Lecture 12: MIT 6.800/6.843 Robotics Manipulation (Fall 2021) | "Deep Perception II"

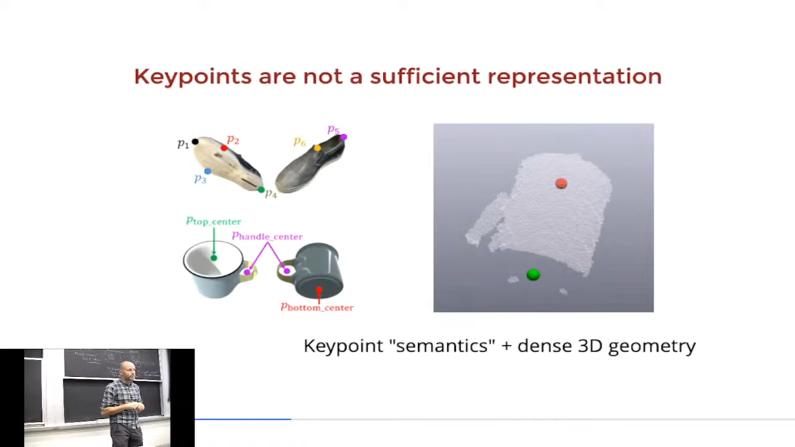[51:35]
broader amount of tasks than we could do with the pose-based known object pipeline. Does that make sense? Right? So we have manipulated lots of shoes and lots of mugs.
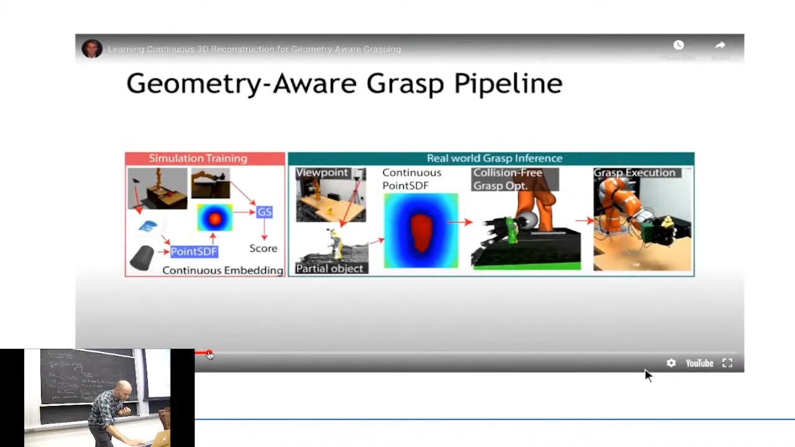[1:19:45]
Yeah. So you get some point cloud and you try to basically fill it in with a shape completion,
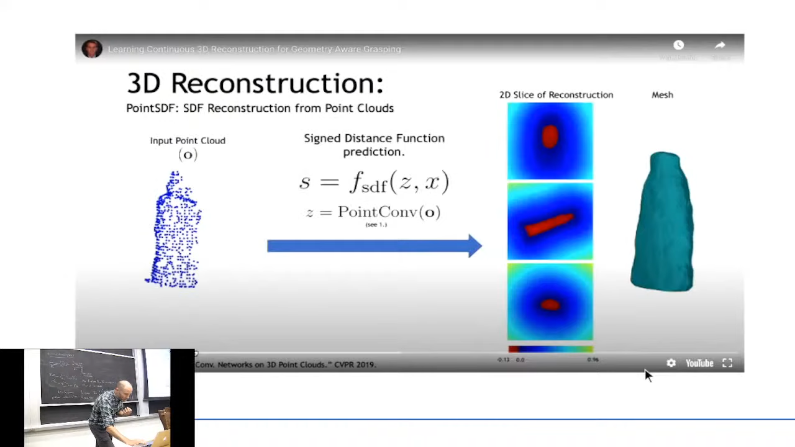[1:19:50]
you know, and maybe shape is just enough to do a lot of good manipulation.